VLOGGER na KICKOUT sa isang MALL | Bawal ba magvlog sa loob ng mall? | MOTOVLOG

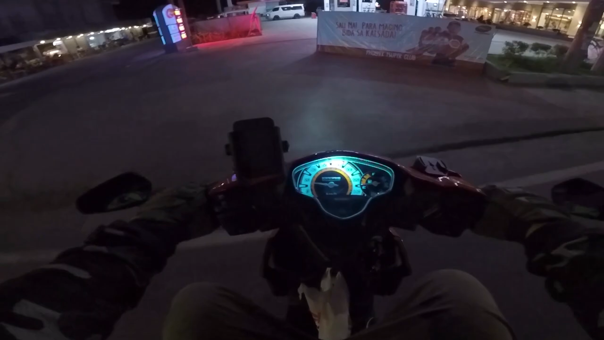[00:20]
Medyo matagal ko to di nagamit yung motor eh.
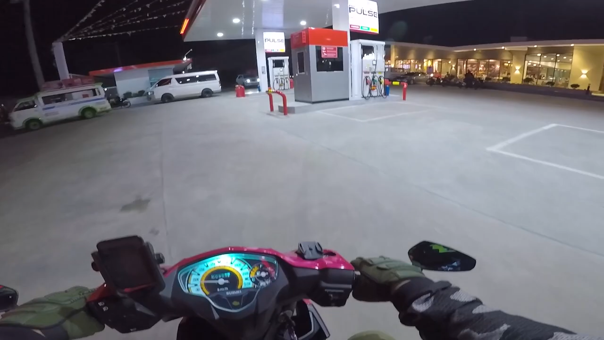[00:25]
So dito muna tayo, gas muna tayo mga kaibigan.
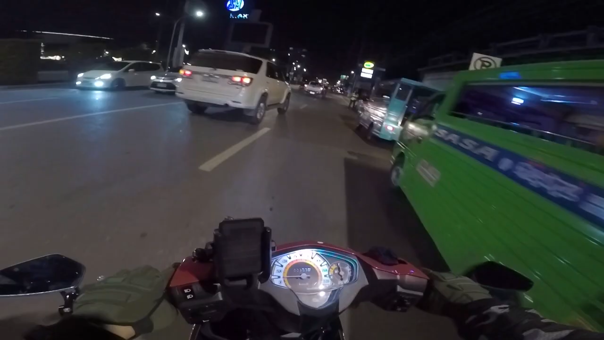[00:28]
Uli! So tayo dito. So SM.
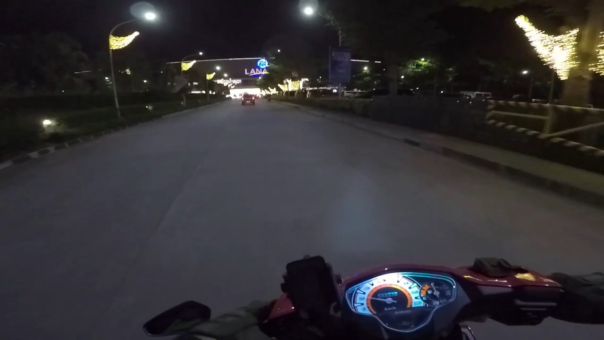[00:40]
So sa mga nakikita ko mga vlogs, kadalasan SM yung madalas na sumisita sa mga vloggers. So subukan natin tonight kung Uber ba tayo dito. Ayan. Sup.
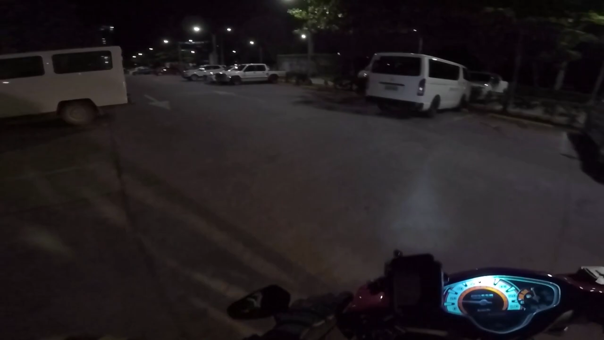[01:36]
Wrong way. Sensya na. First time eh. So ayan, may motorcycle parking area dito.
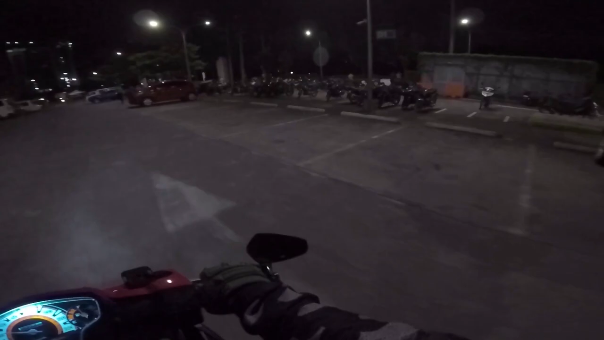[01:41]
So saan yung entrance? Ayan, dun tayo. So tara, parking muna tayo. Tapos try natin kung stahin tayo dito sa SM. Tayo.
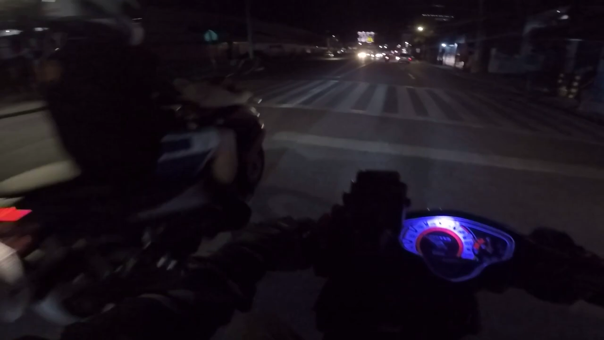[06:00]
Nyo dito sa left side, yan yung NCCVP. Diyan kami nakita ni Kulas, kung napanood niyo yung vlog ko, yung isang vlog ko. Previous upload pa. Scroll niyo lang sa channel ko.
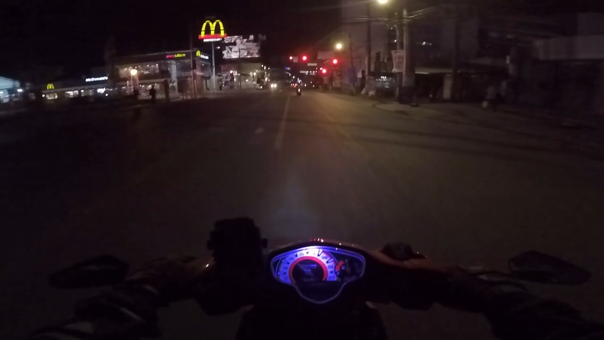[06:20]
Doon kami na ano, doon kami nakita ni Kulas. Kulas of Becoming Filipino. Yun, doon kami nakita.
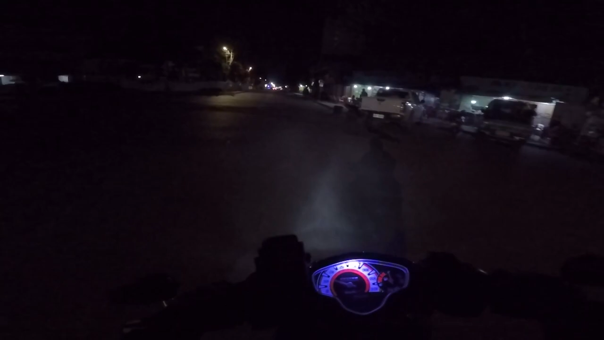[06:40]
Right, so saan nga ba tayo papunta ngayon? Gusto ko lang kayo iikot dito sa hometown ko, dito sa Davao City.
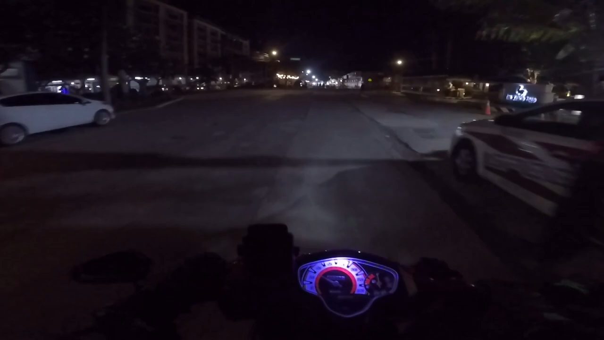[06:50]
So mag-iikot-ikot tayo ngayong gabi.
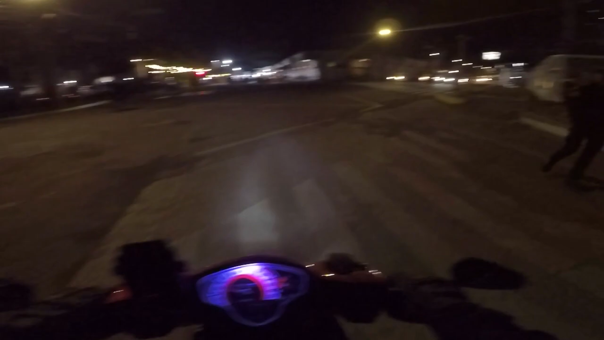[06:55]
So dyan, sarap, yan yung Rojas Night Market. So ano din siya, kalsada din siya. Tapos sinasarado lang during night time. So ayan, tabi din siya ng isang park. So magandang tambayan, may mga ihaw-ihaw. Tapos sa gilid may park. Tapos dito naman sa likod na banda,
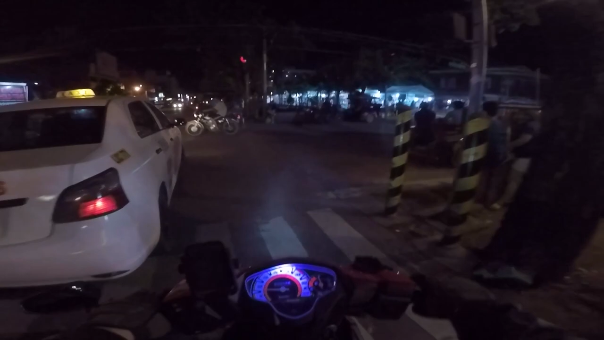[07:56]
May mga hanggang dito na lang tayo guys ha, kasi madilim na dun.
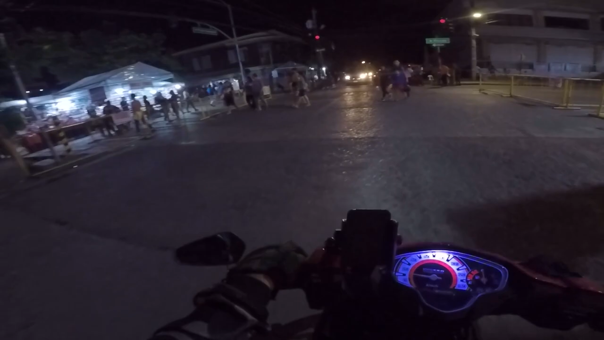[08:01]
So dyan, ayan oh. So hanggang doon pa yan.
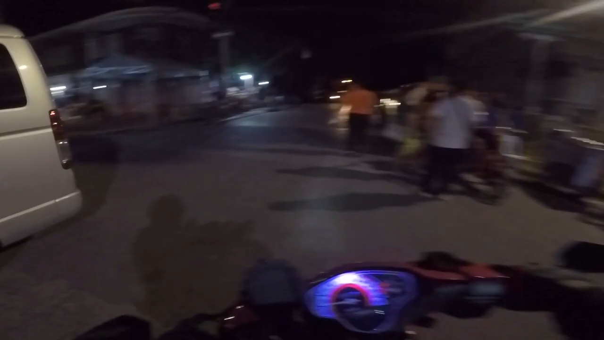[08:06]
Dulo pa yan.
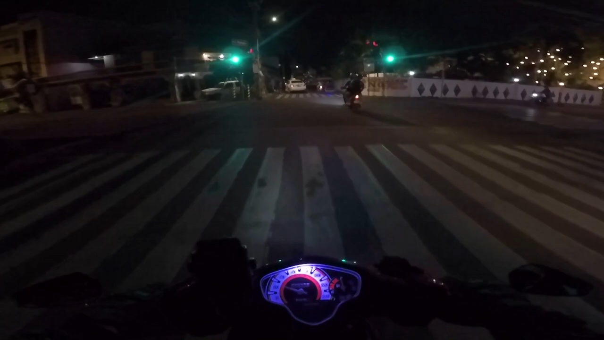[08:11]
Okay, so matapos dun sa Rojas Night Market, dito naman tayo sa City Hall ng Davao City.
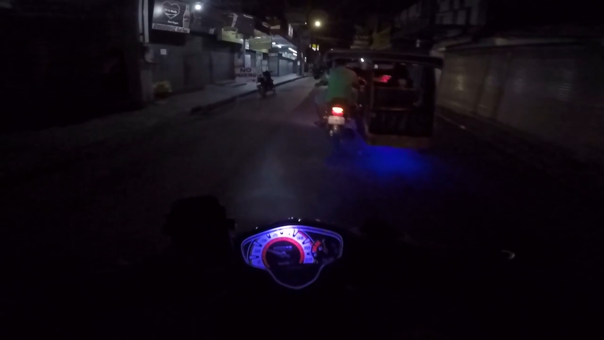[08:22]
So daan muna tayo dito sa Phuket Road. Ayan, so kitang-kita yung City Hall.
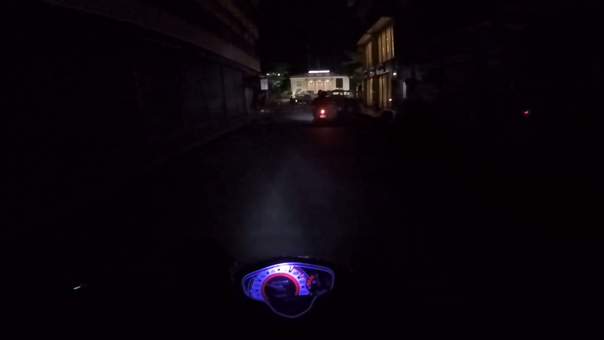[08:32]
Look, behold the City Hall of Davao City. Ayan oh. Meron pa rin mga ano dito, Task Force Davao, yung mga army. So ikot tayo dito para makita nyo ng malapitan. So ito.
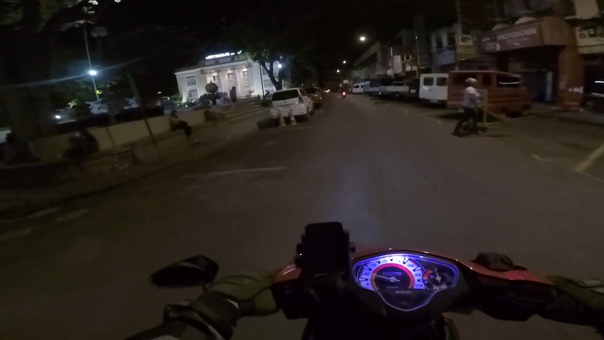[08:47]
So sa harap ng City Hall, Rizal Park.
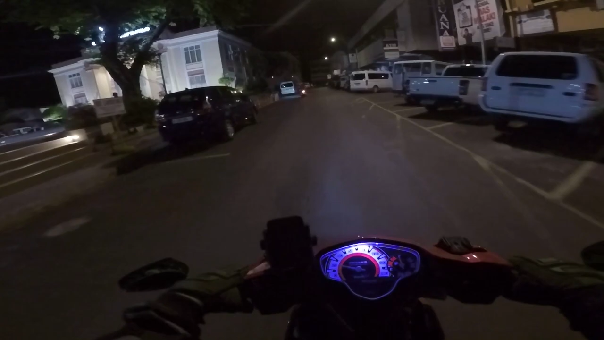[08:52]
Dito, so sarado pala. Sorry. So ayan oh. City Hall. So yan yung City Hall ng Davao City. Ikot lang tayo sa likod. So ayan, umikot lang tayo. City Hall. So ayan, simple ang night ride lang yung gawin natin ngayong gabi. Gusto ko lang kayo ipasyal.